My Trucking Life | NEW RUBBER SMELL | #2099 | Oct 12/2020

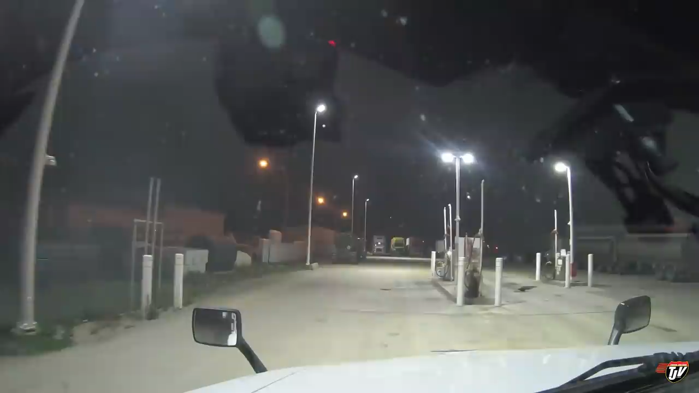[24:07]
Anyways, that's it for tonight, boys and girls. Found ourselves a parking spot here.